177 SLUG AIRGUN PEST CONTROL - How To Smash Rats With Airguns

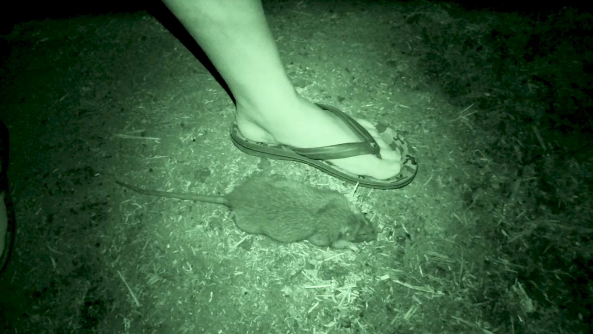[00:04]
This is the biggest rat I've seen so far on this farm. It is gigantic!
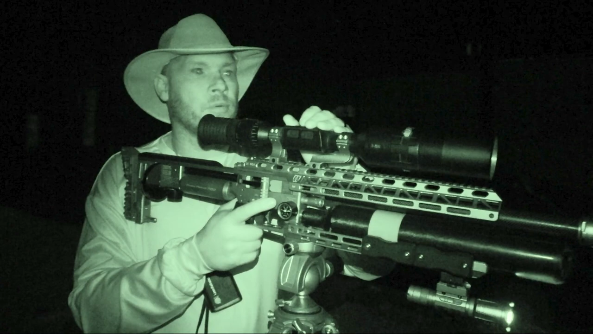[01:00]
I just shot one but there was a massive big one that ran across the road here.
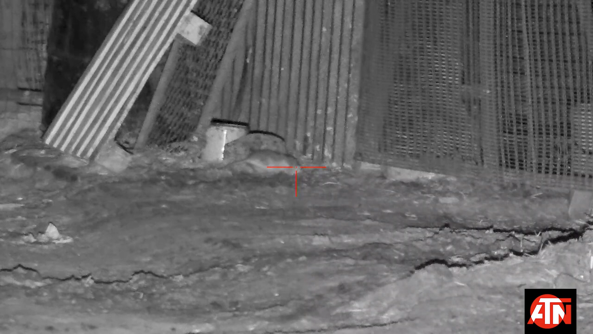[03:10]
This is the biggest rat I've seen so far in this form. It is gigantic.
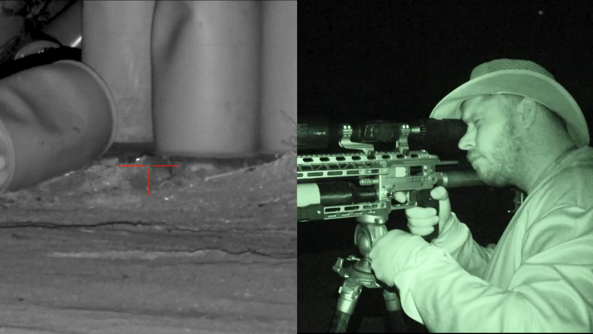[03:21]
Smoked him. It was a long shot.
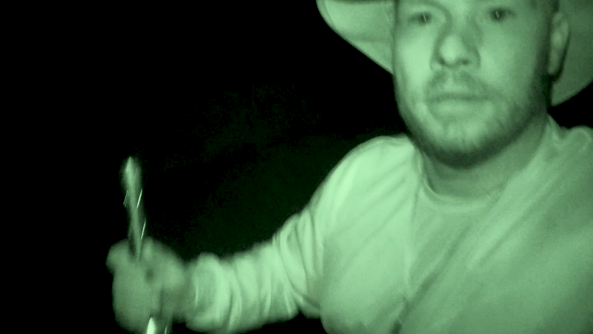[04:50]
Take that. Have a look at this.
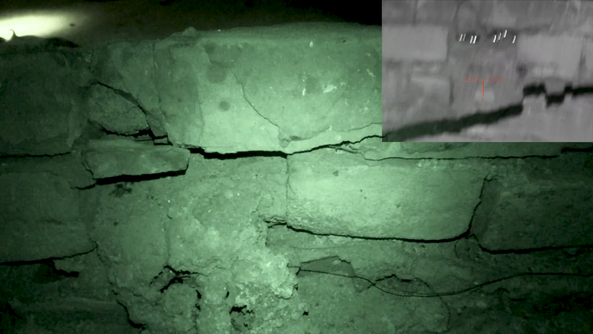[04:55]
There's a big hole in the wall here.
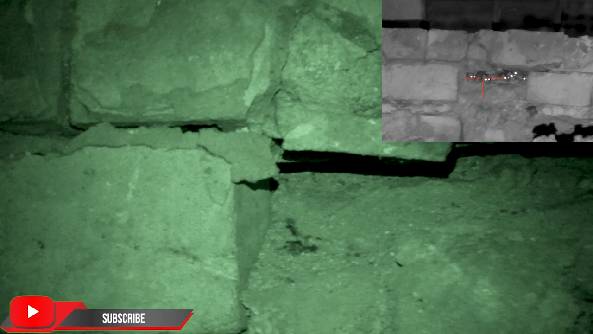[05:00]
And inside there's a lot of them. That's where you guys saw all of those eyes.
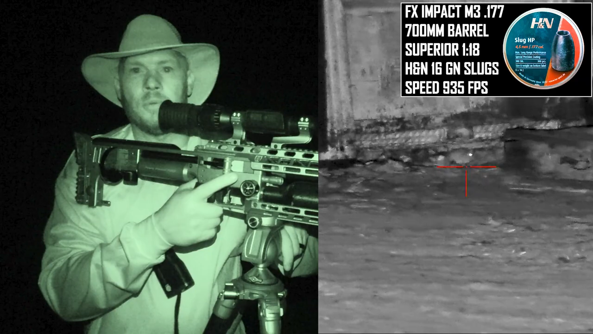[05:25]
That was solid. Nice. Nice thud.